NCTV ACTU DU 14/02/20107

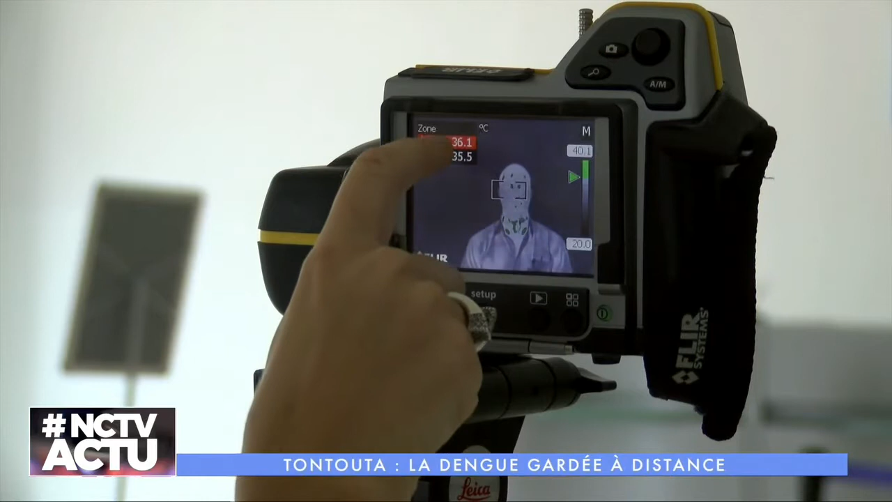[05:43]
Et quand les personnes ont de la fièvre, ça s'affiche en vert sur le visage.
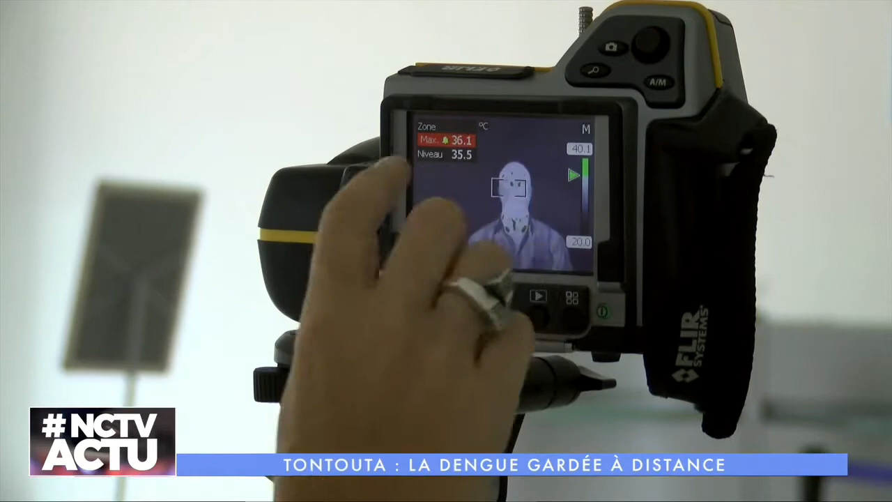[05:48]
On screen: max 36.1°C
Le point fort de ce dispositif est le gain de temps.